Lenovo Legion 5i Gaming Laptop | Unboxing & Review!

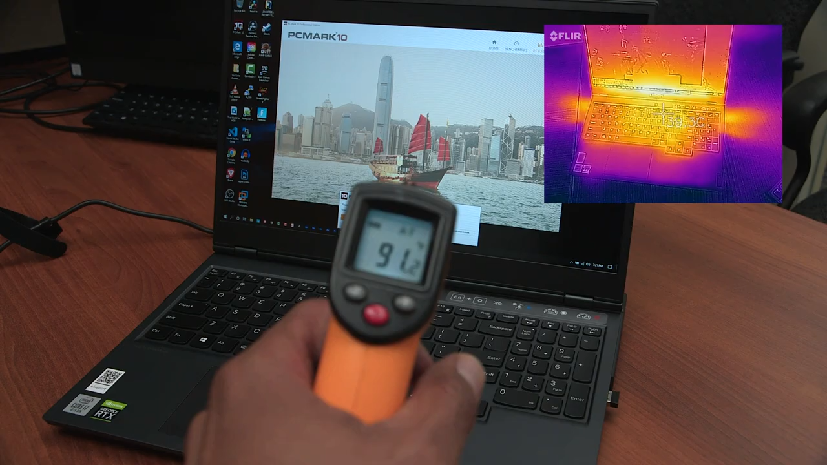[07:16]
Now for heating, I did notice heating around this area and a little bit around the display.